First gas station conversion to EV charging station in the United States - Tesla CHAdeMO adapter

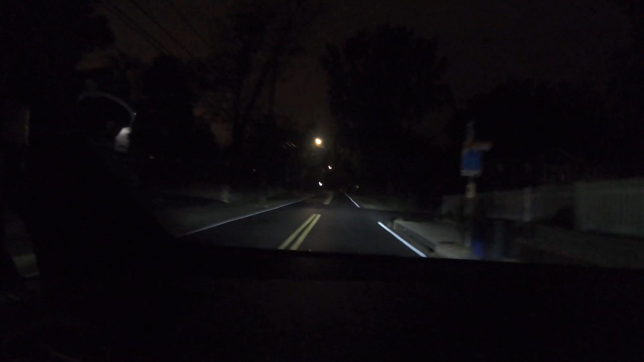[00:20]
This once was a gas station, but they've removed the tanks and they are putting in, well they have put in EV chargers, and they're putting in a solar array and maybe even some batteries. As we approach, we'll get a look and see. We'll go ahead and give this a regular review,
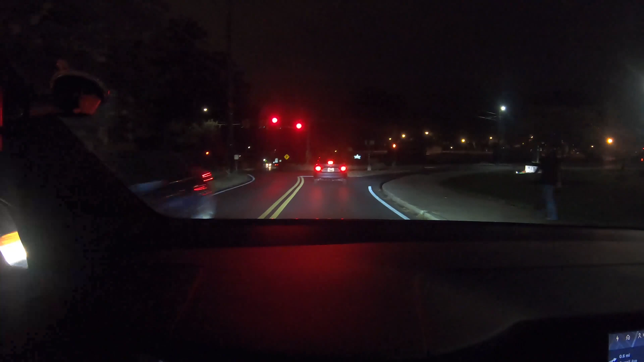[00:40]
just like we did with our destination charger and Chattamo charger that I've yet to put online, and like we do with all the Tesla superchargers.
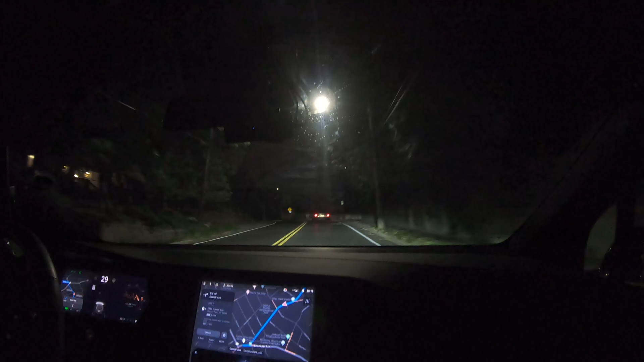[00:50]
I checked their website and they are still an automotive service center. They just don't sell gasoline anymore.
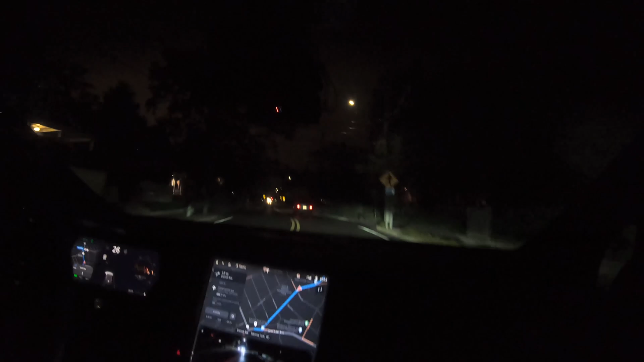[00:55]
All right, it says we're right ahead, on the right.
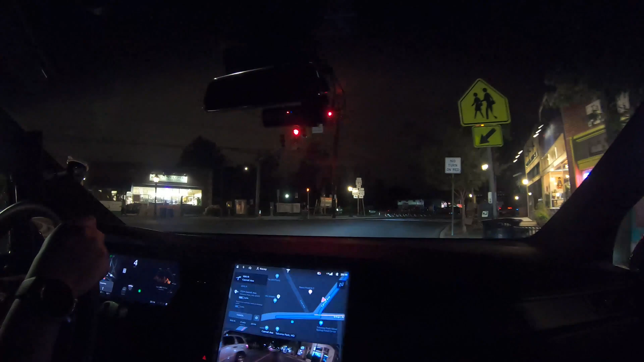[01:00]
There's a natural food store right here. It's TPSS Co-op. All right. Turn on red. So we wait. Here we go. Here it is.